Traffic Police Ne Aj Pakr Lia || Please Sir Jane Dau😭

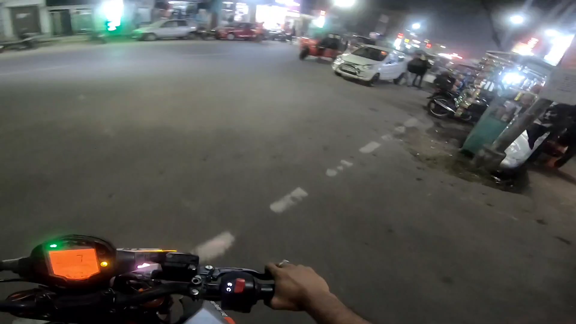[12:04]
उसका जो सर्विसिंग है ना कंप्लीट हो चुका होगा, ठीक है। तो अभी हम लोग इधर से निकलते हैं जल्दी से। तो अपना जो GoPro है ना इसमें भी ज़्यादा चार्ज नहीं है, ठीक है। यहाँ पे देख सकते हो भाई इतना जाम है ना भाई, क्या ही बताऊँ यार।